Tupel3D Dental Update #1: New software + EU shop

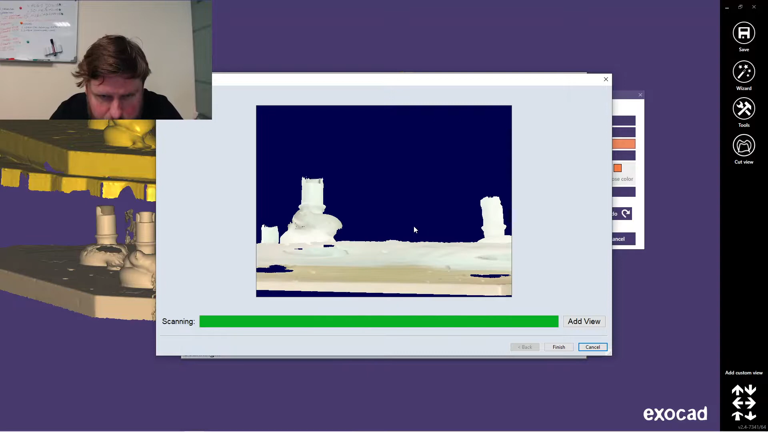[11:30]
oh well it should be ok let's check it out
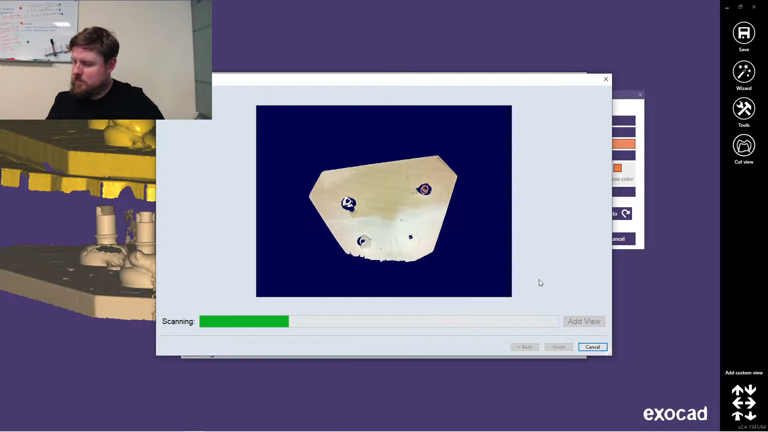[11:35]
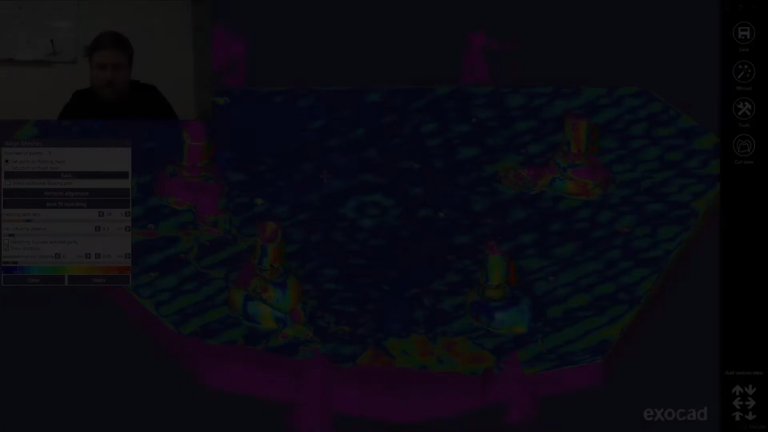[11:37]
so this is comparison with medit t710
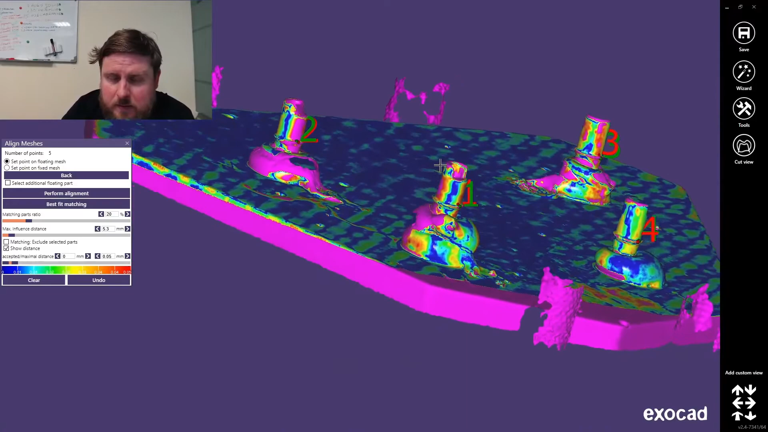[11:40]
the white one is scan with tuple 3d
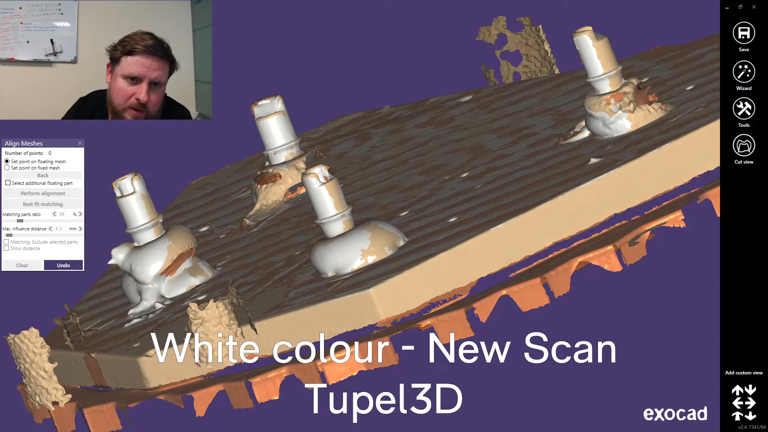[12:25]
accurate compared to medit scan as
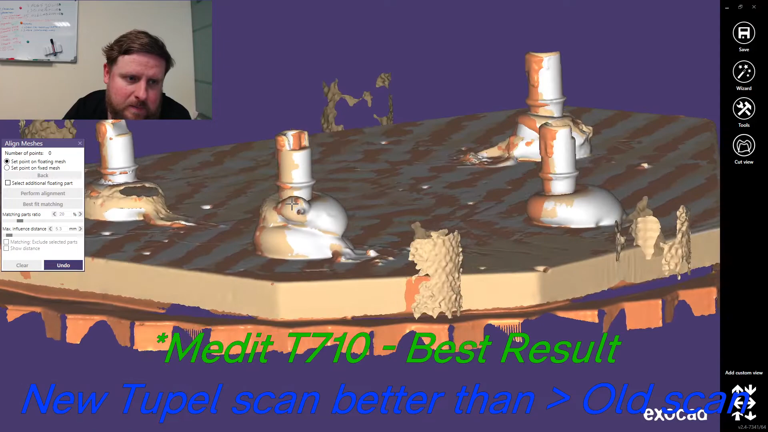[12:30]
we can see it's much more accurate compared to medit scan let's check it out the model with 2 scan bodies
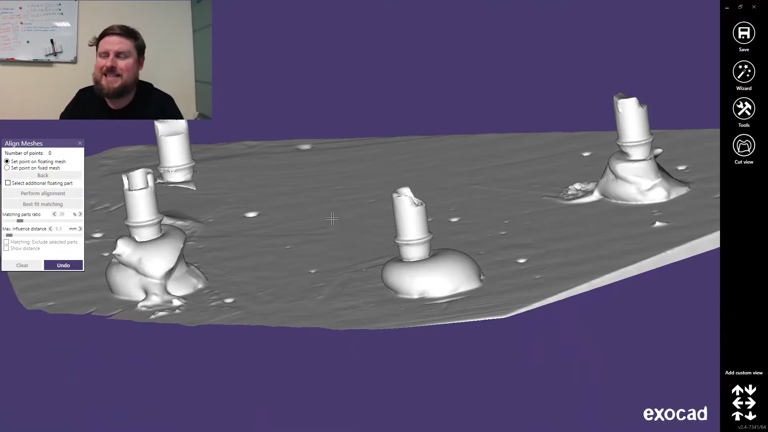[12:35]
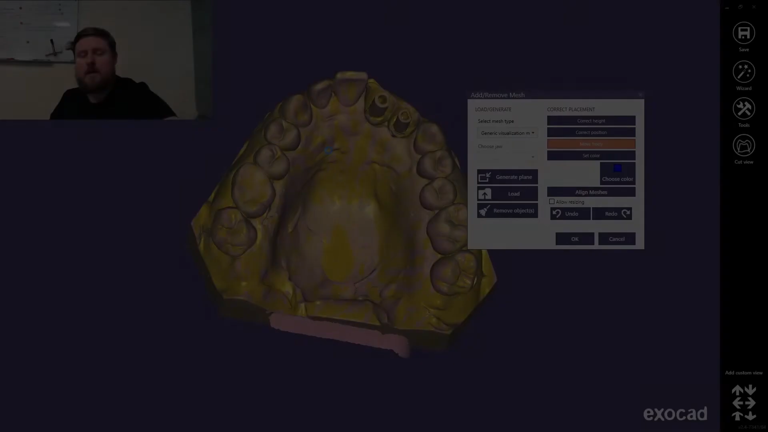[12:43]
the medit expensive scanner base
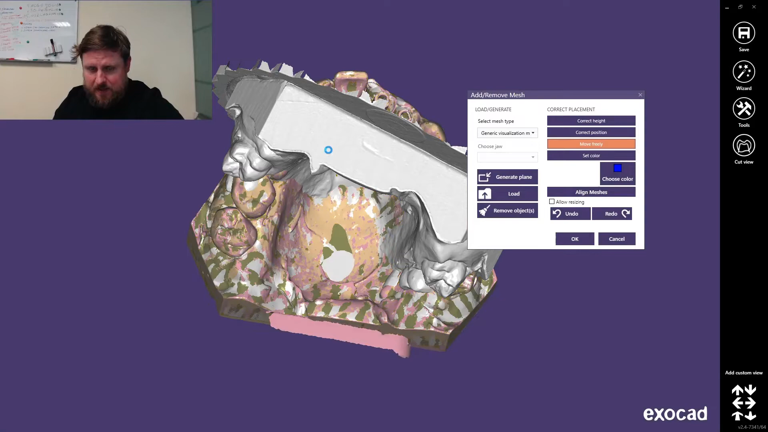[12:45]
scan for reference model and the new scans I think I made
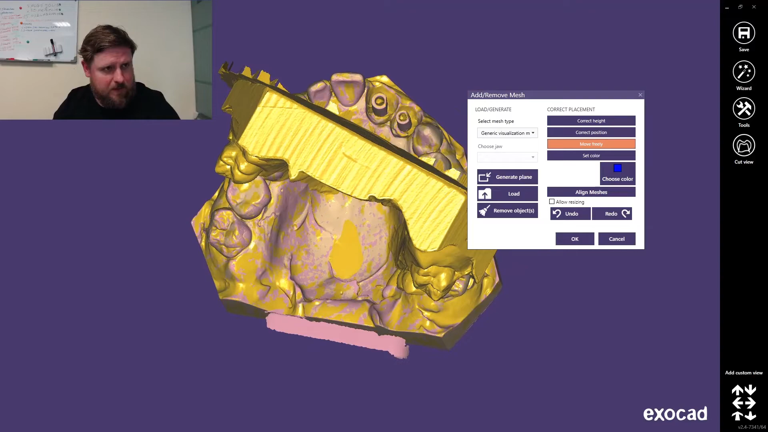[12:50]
2 of them and this is the old model with the scan plate as you can see
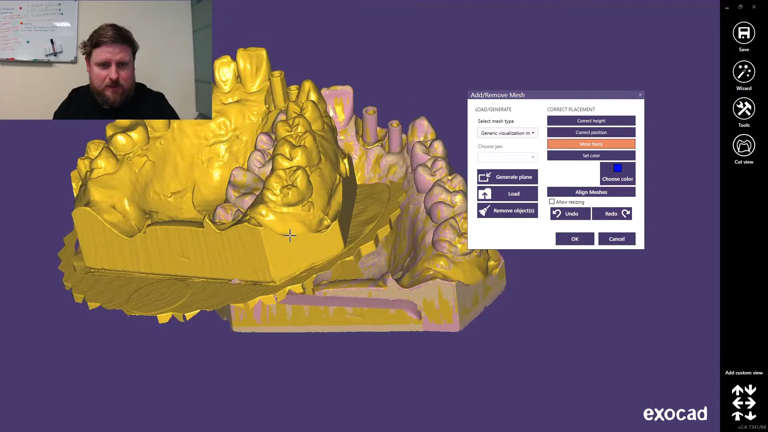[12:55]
I'll make the color like this golden brown
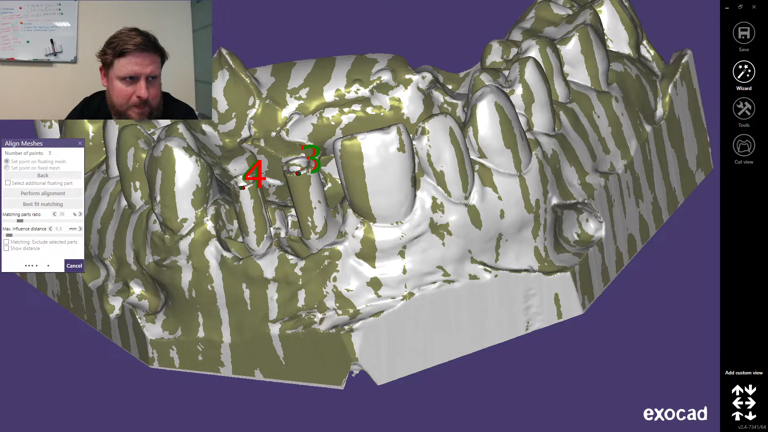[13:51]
this is the original scan body geometry from library and this is the old scan, this is the old scan,
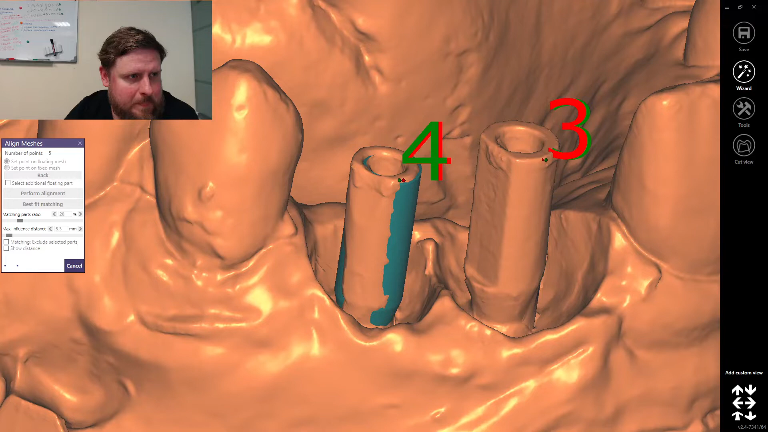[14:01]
this is the new scan
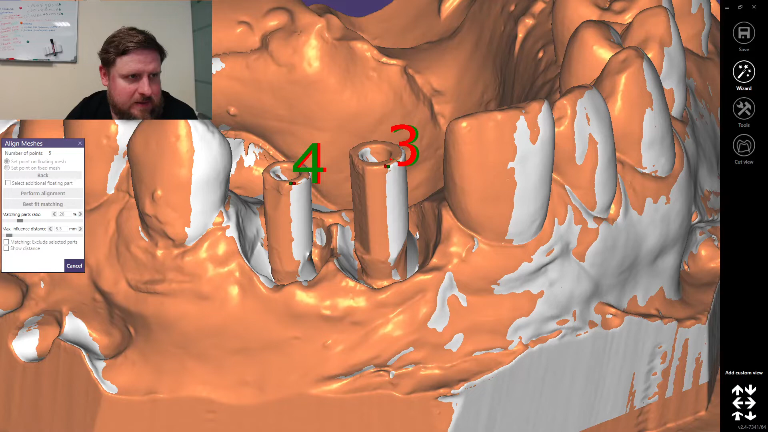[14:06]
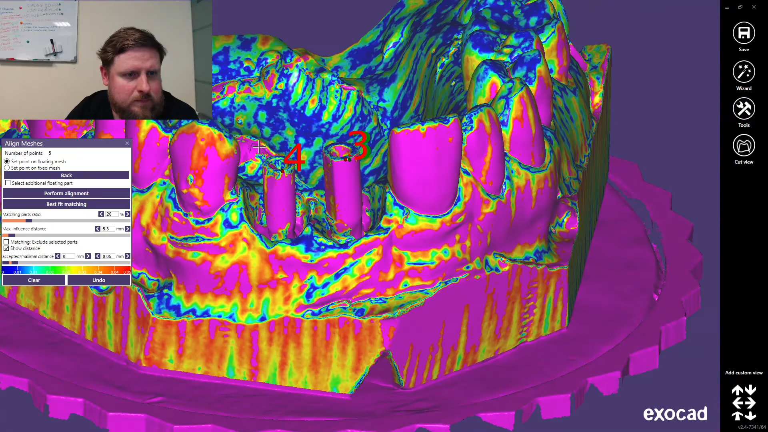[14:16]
scan, this is the old scan,
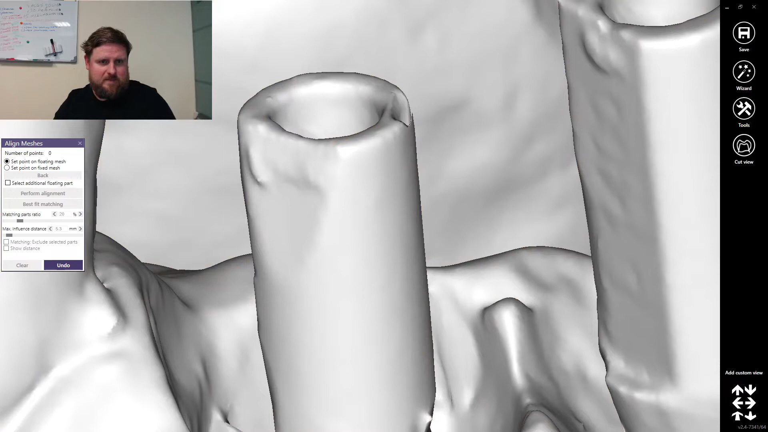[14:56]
and this is the old scan
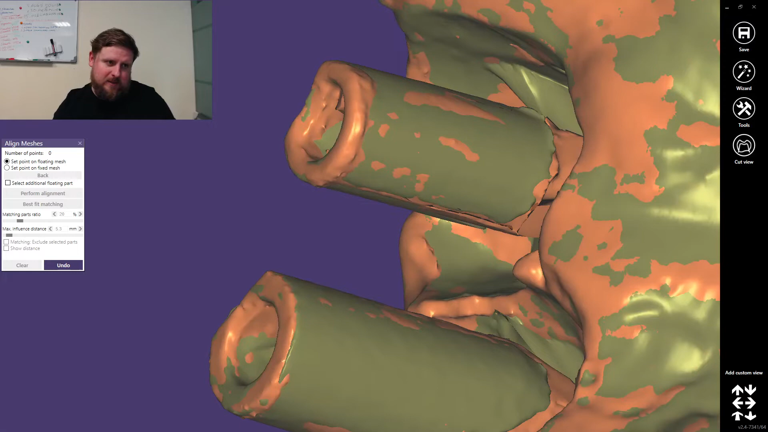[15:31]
as you can see, scan quality became better, that's all folks